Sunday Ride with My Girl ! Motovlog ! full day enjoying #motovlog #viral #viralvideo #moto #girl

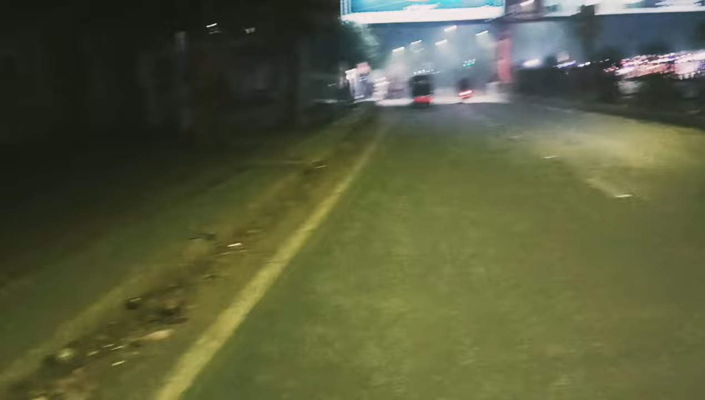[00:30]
और यहां से पहले और गुष्टेस आ रहे हैं तो, हम लोग निकलने वाले यहां से. इस तरीके से आब काफिला बनाते हैं हम लोग गाइस काफिला. तो वह यह देख लो गुरूब हमारे
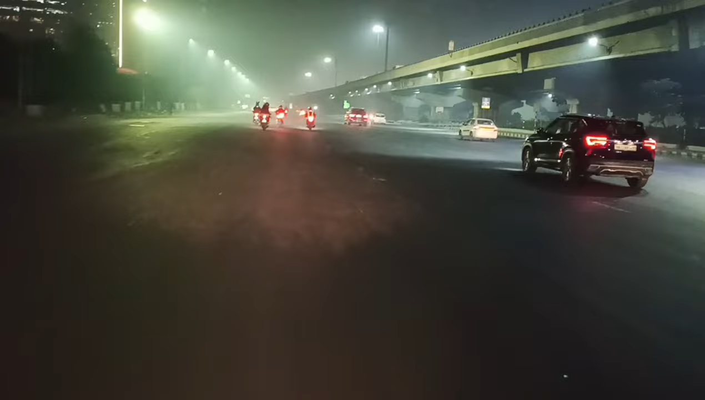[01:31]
यह है वह अपनी पूरी गैंग अभी जा रही है यह
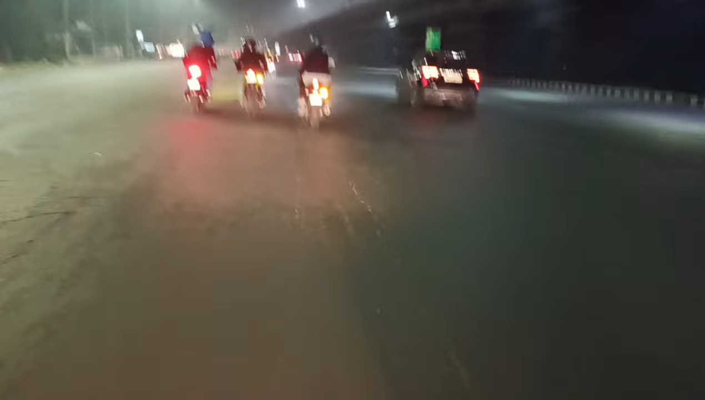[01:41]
चार पांच लोग आ गे है वो दो चार यह रहे दो उससे आगे जा रहे है दो तिन पीछे भी आ रहे है एम्बियन स्मॉल वाली रोड पे पांच दे मिटर पकड़ के बैठना
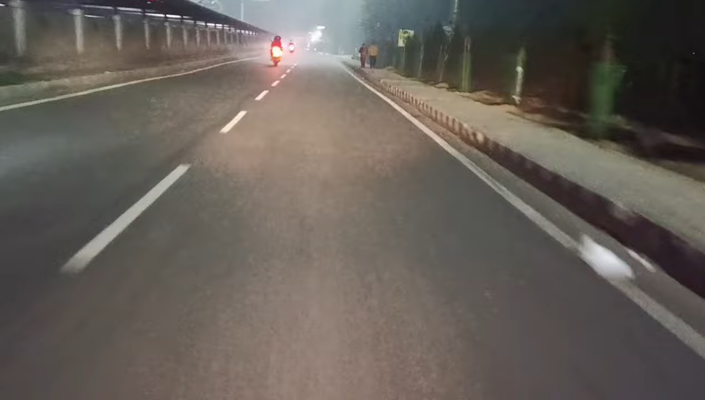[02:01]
लो भाई वाइनली अपने अड्डे पे आ गए हम लोग